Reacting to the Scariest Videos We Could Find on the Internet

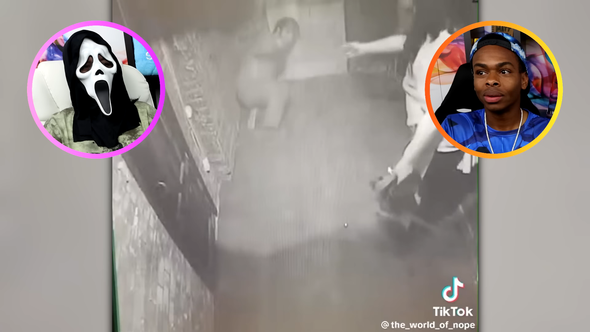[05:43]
Oh, okay. Oh, there it goes. Oh, are we teaming up? Yeah, okay. He's got the key and everything. You know, yeah. That's funny. Oh, what kind of haunted house is this? Wait, that's so funny. The friend just left him, and then, you know, the scare actor is just like, it's okay, man. I got the key, got the key right here. I would love to go to a haunted house where you can make alliances.